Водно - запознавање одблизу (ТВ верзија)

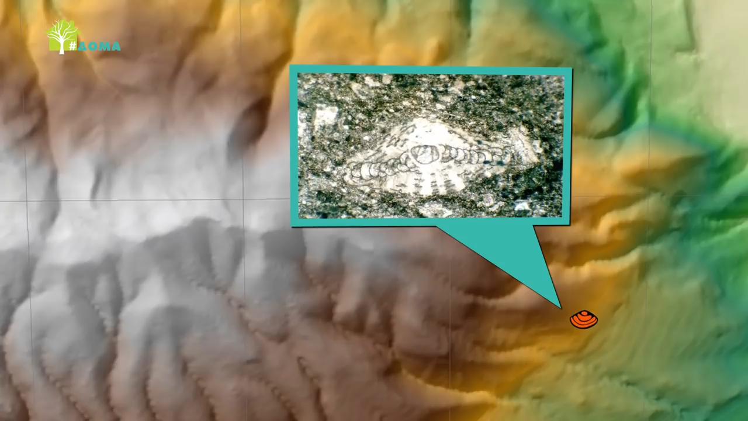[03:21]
се најдени најбогатите на огјалишта на орбитоиде смедија, морски фосил стар неколку милиони години.
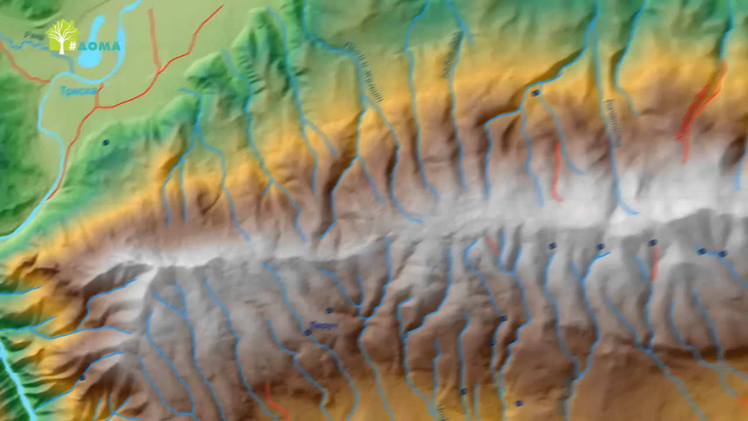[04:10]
а на другиот срт, на западните и југо-западните делови, е полно треска. Наспроти ова, потоците од јужните и југоисточните падени завршуваат во Маркова река.
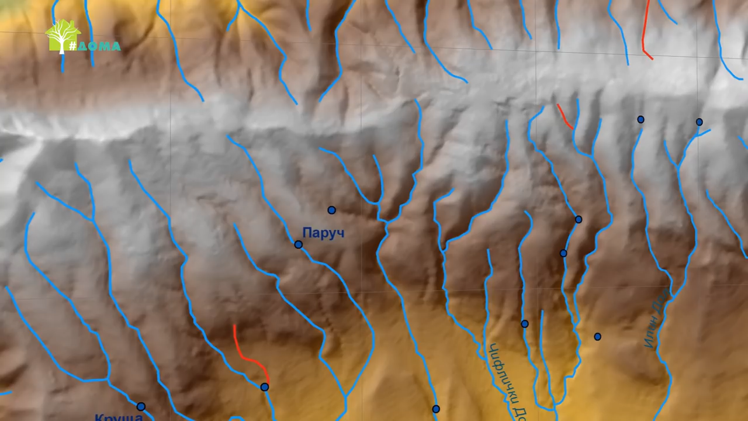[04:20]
Сепак, според картографската анализа, неколку водотеци се изгубени во минатото, биле затворени, пресушени или канализирани.